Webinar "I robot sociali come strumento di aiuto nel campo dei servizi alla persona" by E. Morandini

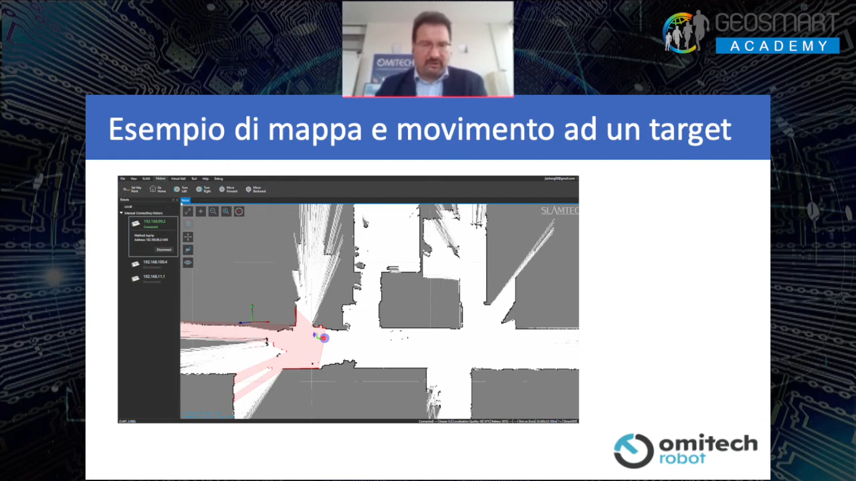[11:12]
Come vedete il robot si avvicina al suo punto target attraverso un'analisi in rosa di sensori di prossimità e di sensori laser. Per poter gestire progetti di intelligenza artificiale quello che ci serviva